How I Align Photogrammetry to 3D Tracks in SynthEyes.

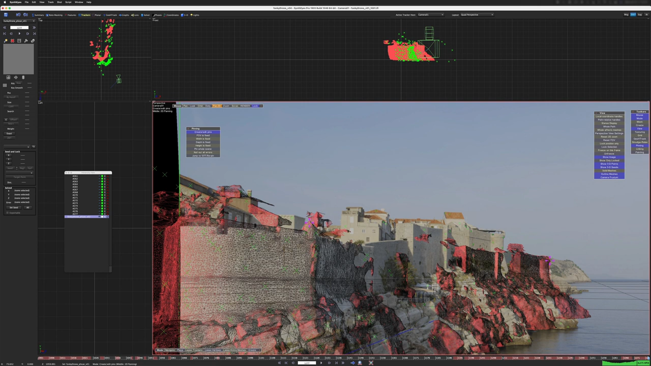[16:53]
I believe that's the name for such a thing. I'm going to drag that up here and it's going to kind of make everything go cockamamie, which is okay.
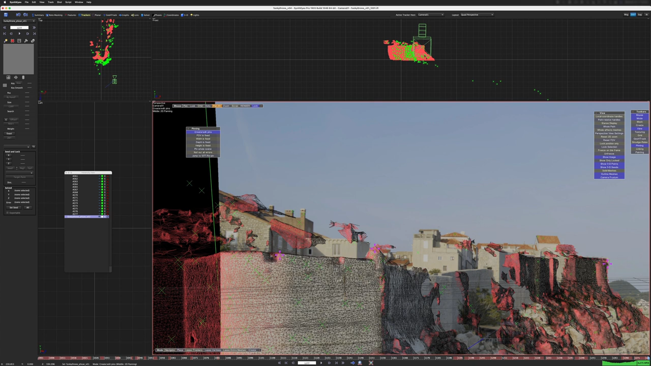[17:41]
But a lot of this stuff in the background is not lining up. Like I think that this probably belongs over here like that.
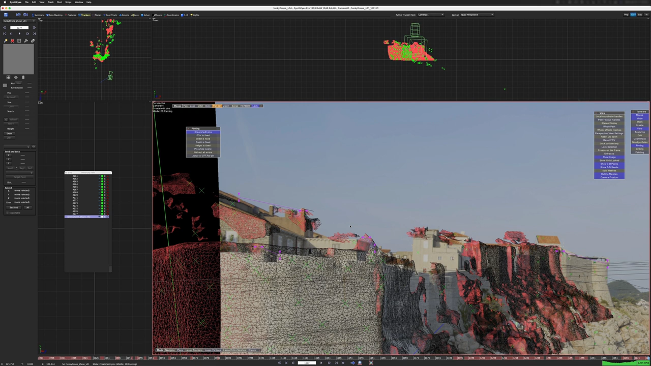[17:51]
But once I start doing that, once I start dragging things around like that, oftentimes with geometry like this, it can become very confusing.
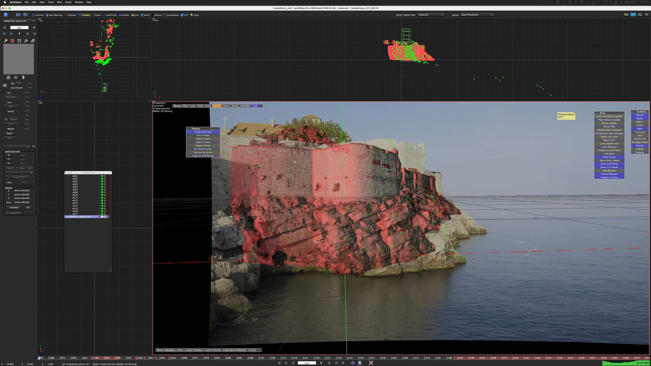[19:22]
And the reason that I put that note in there is because if I go to another frame and I decide to re-pin the shot like here, I say that actually belongs there. And some of these features should really be more like this.
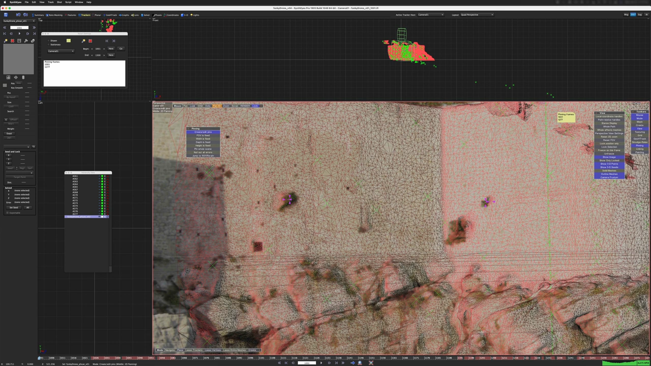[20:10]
And one of the best ways to do that is to just look at features in the geometry and then look at features in photography.
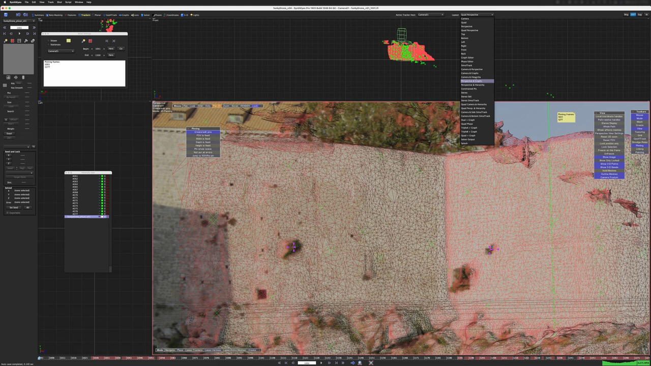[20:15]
I'm going to set this to camera in perspective. In this window, I'm going to say view show meshes off.
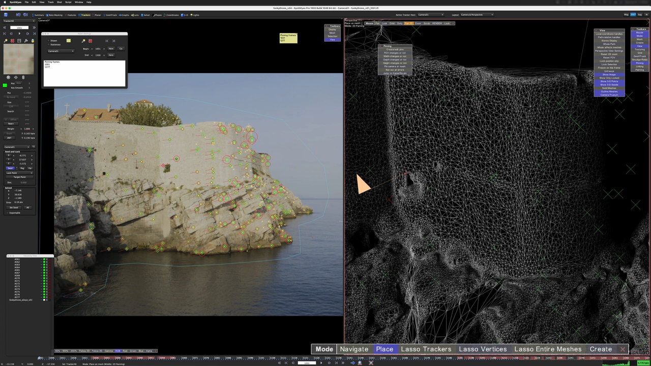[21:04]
I can now click right there and say that's going to be my seed point where I want to lock that tracker.
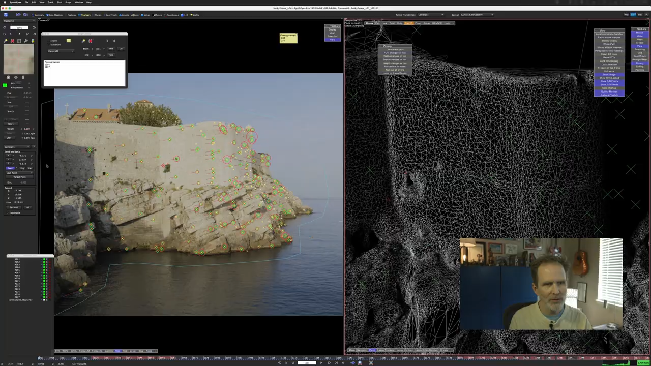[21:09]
And not only does it create the seed point, it gives it a location and it locks it.
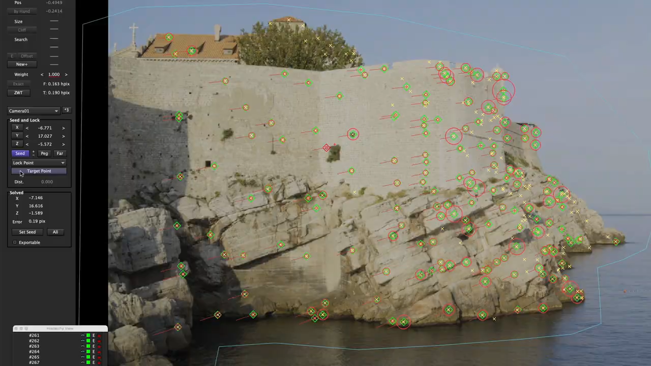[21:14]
So that's cool. Let's find some other features.
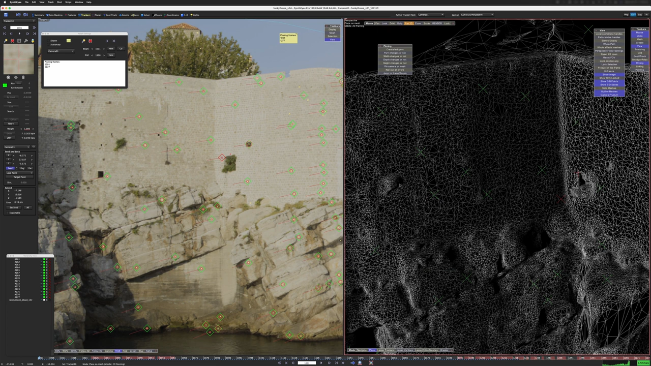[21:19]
This little dimple right here, that little dimple is this little patch of greenery. So I'm going to add a tracker.
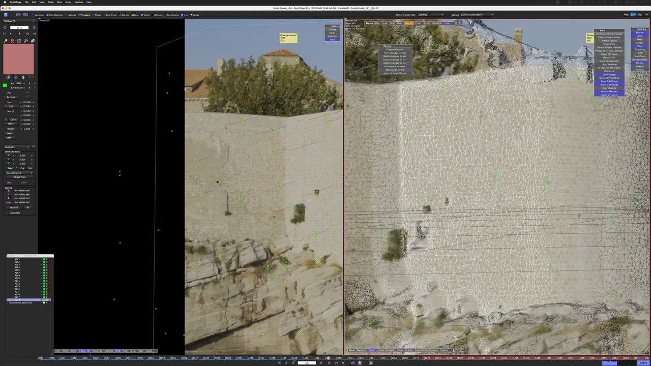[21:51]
Great. So that tracker is good. I don't see any problem with that tracker. I have QC'd the tracker. It doesn't have any bumps in it or any glitches. All right so what do I do? I lock the tracker. So what do we do now? We have this tracker here. I'm going to click that. The place button is already clicked. So I'm just going to drop a tracker right on there. And you can do this right in this view.
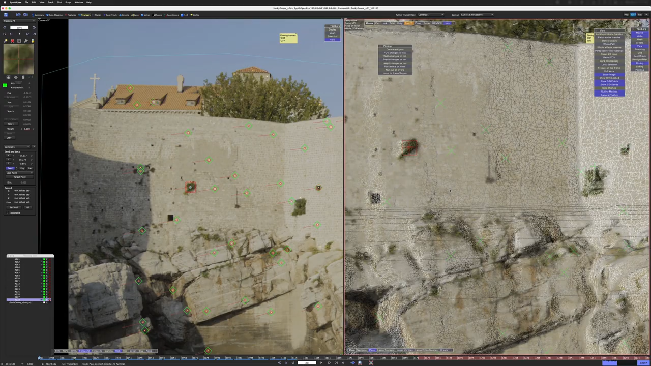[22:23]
You don't need to orbit around or do any nonsense like that. All right let's look at some other features that we might get. We know we have this dome and there's the dome. This this uh piece of part of the geometry. It looks kind of mushy. It's not lidar. It's a photo scan.
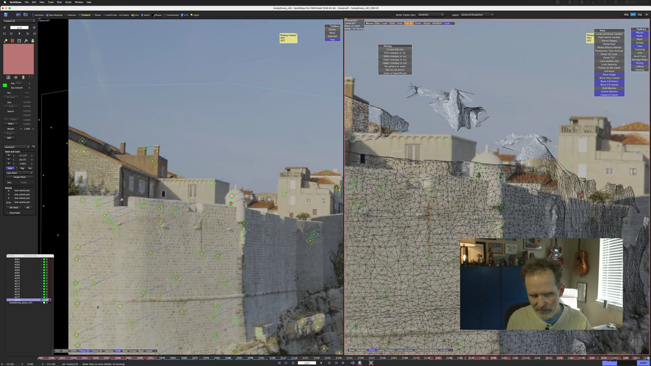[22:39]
This is all photogrammetry. But I want to hit the five key again just so we can drag around with impunity.